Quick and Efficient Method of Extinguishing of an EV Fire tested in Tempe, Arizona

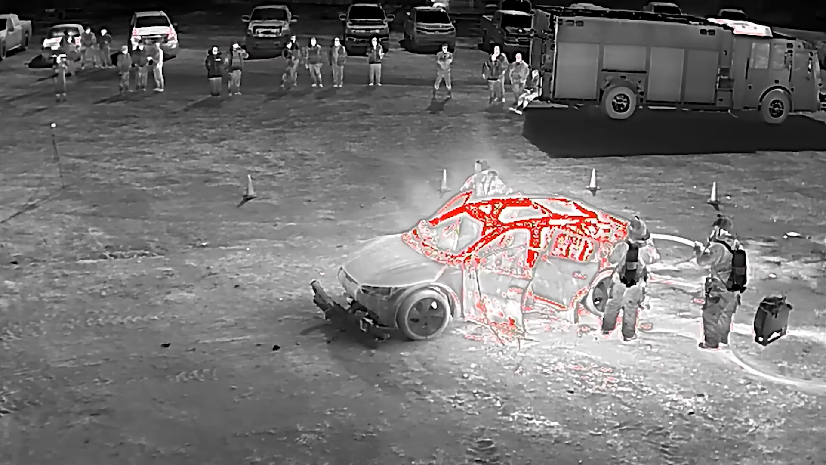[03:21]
Once we got some fans in place, we could start doing more of a direct attack on the vehicle until we got some good steam conversion to look at, knowing that we were in the right spot.
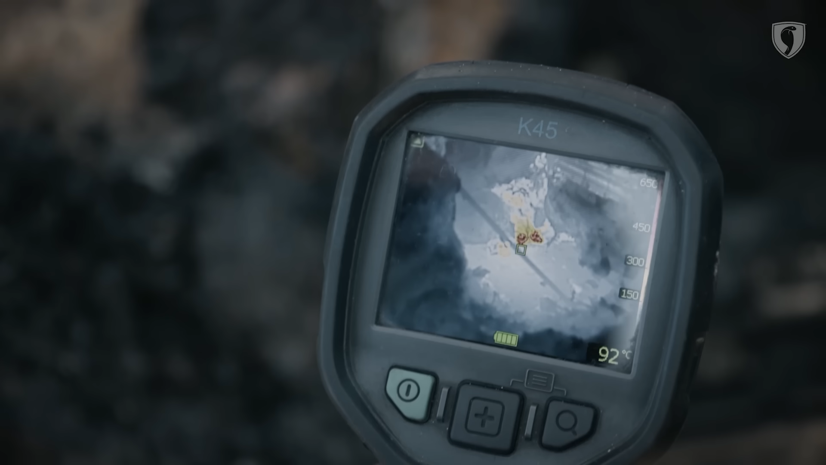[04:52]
On screen: spot 92°C
We've learned how to utilize our thermal image cameras to really figure out the hot spots. And then we also learned with one person deploying it and piercing that battery pack, if they stay for longer, we'll make sure that that thing is out.
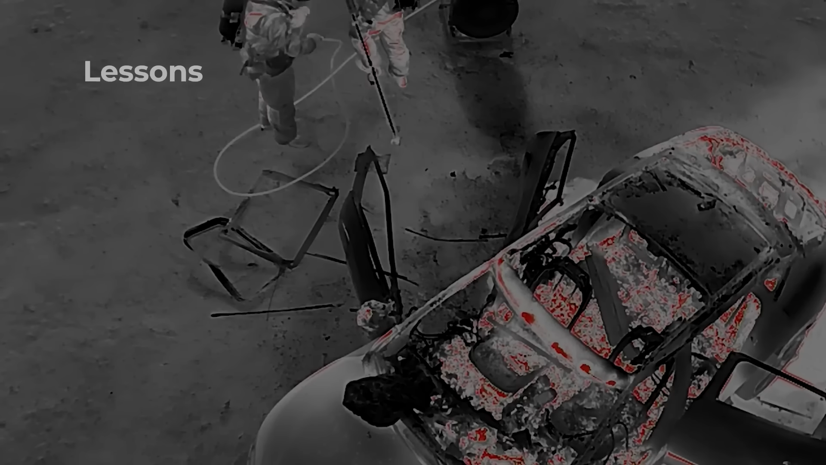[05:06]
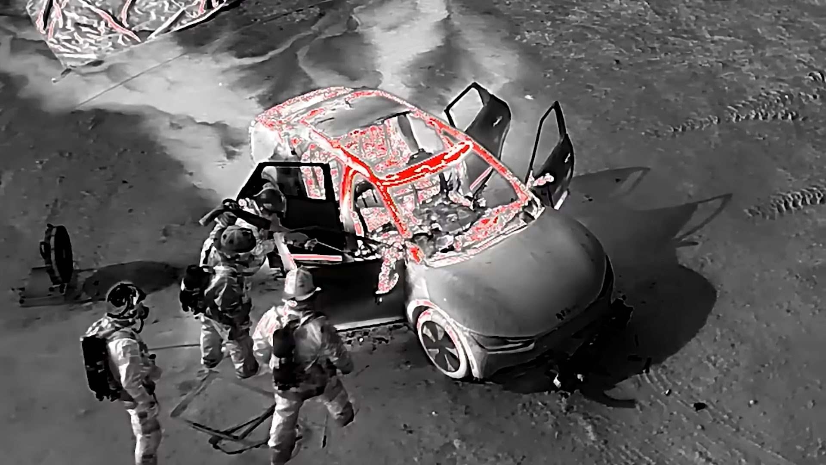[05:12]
For our type of thermal imaging camera, it's hard to see through seats and floorboard. So it's actually better if you can get one side of that car elevated and you can go direct into the battery compartment.